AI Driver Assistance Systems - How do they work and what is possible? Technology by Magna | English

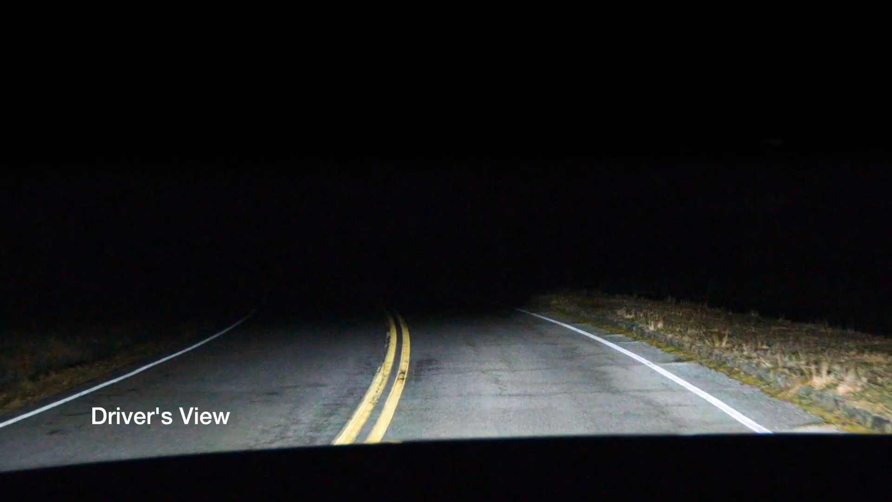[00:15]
which means that it doesn't pick up the, I would say, the light, the color, the shape as a normal camera is doing.
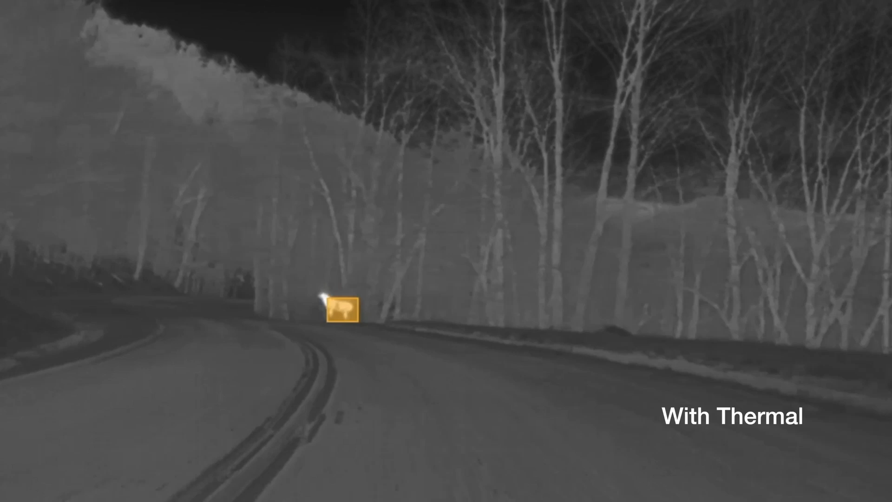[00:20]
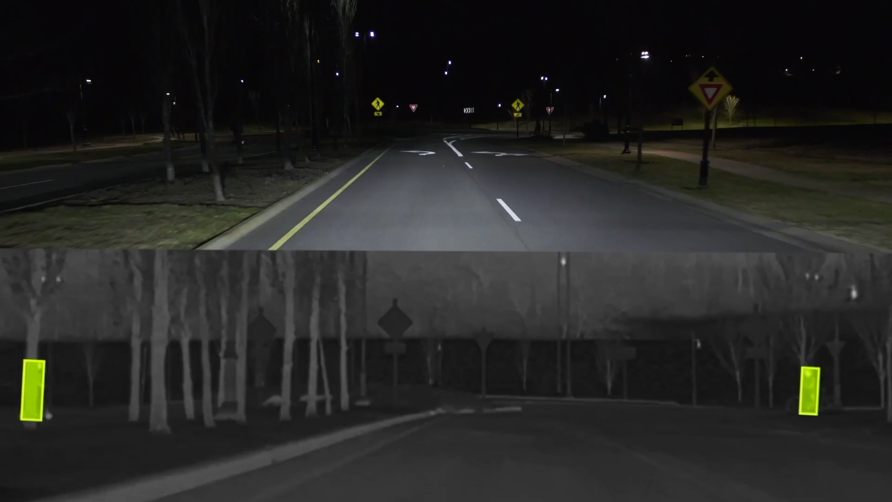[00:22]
It's working in a far infrared bandwidth, which means that it can see the temperature of an object.
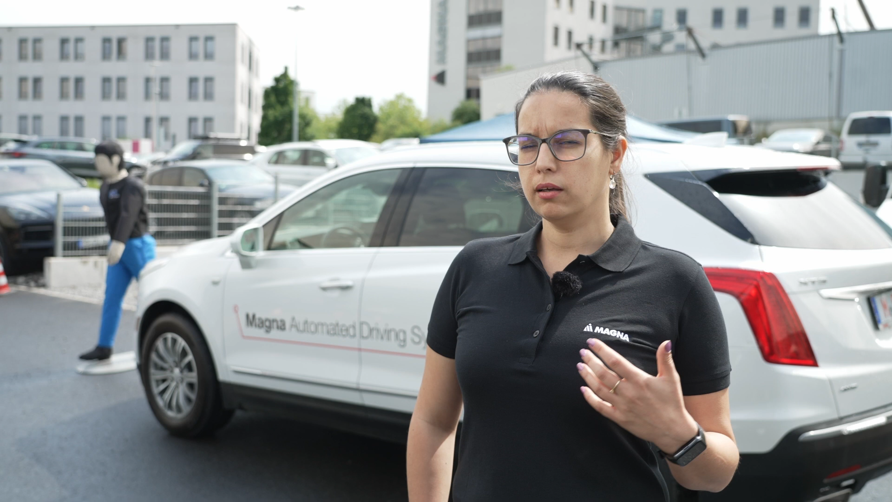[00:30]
This will give to the system a lot of different advantages. So one of the main advantages is that it can see extremely well during the night.
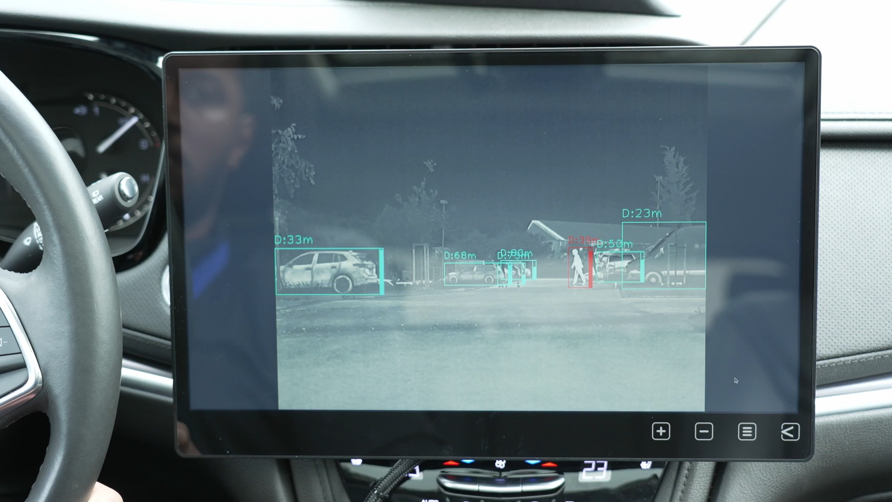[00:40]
It can see and detect and classify objects such as pedestrians, cars,
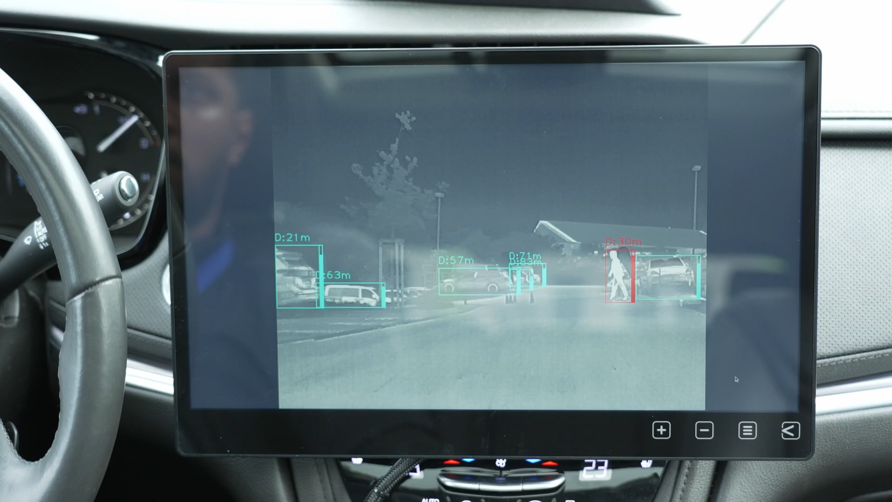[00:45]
and when we are talking about cars it can bring them to different classes, so cars, buses and trucks.
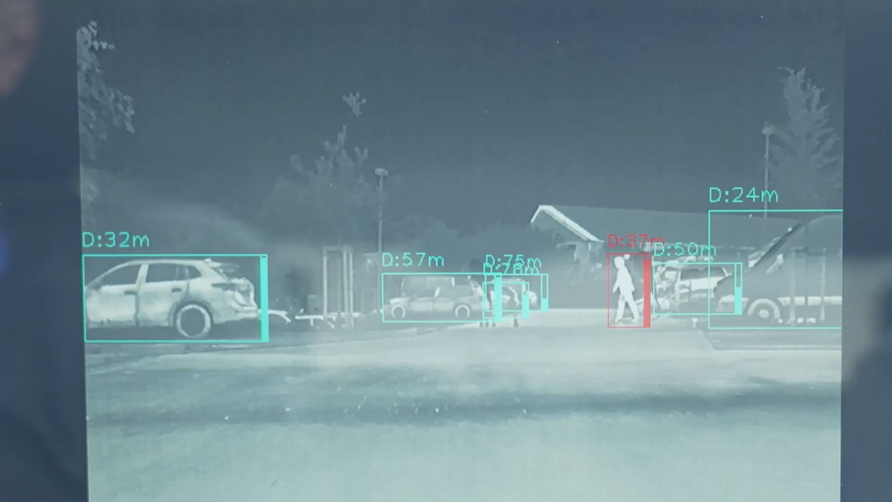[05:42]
at the end saying this is a person this is a car this is a motorbike and so on and that basically means that instead of having to define or describe what you actually want to